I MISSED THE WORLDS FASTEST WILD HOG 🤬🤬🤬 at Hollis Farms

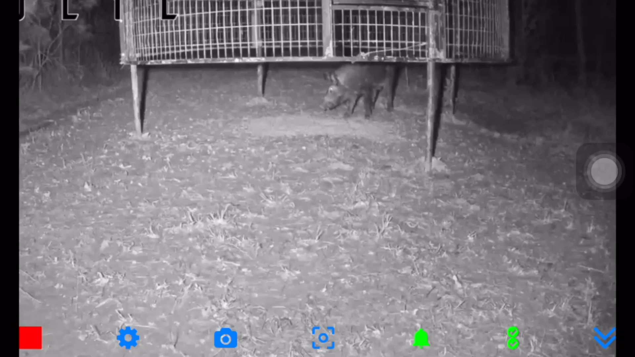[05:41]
And I didn't think it was, but this may be the hog that we titled the world's fastest hog. He's not just never really relaxed. Keeps looking, keeps looking. But this is the same one that he came in there just before I got up the day before this or whatever it was. But I felt real confident. I thought he was gonna walk off there for a minute. But then he kind of settles back down.